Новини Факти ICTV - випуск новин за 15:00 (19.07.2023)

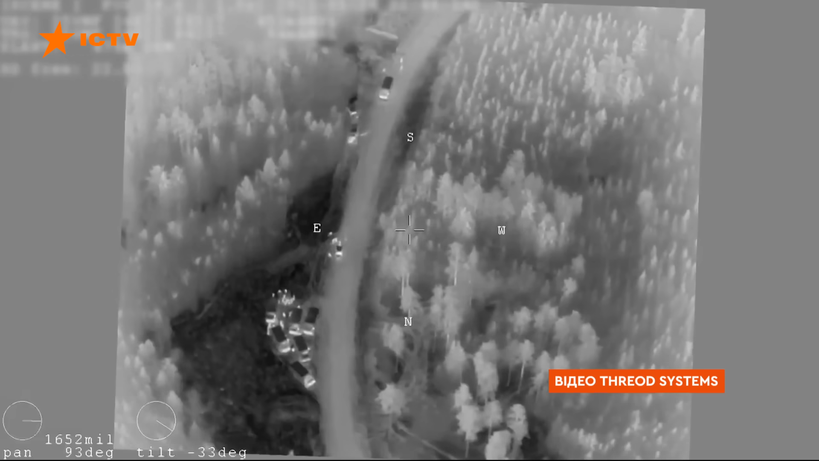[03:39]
ЕОС має якісну оптику, здатен залетіти до ворога на глибину 50 кілометрів,